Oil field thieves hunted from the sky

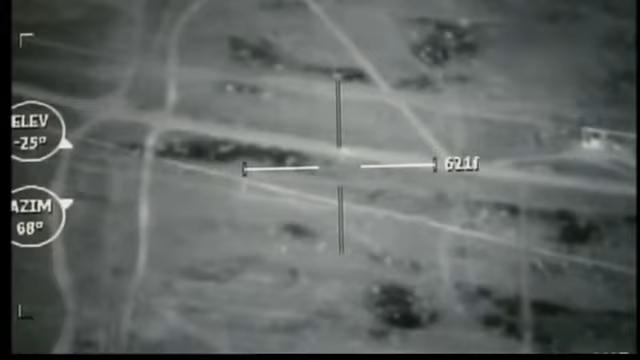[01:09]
And at night, the camera senses heat, which shows deputies exactly where cars and people are that would otherwise go unnoticed.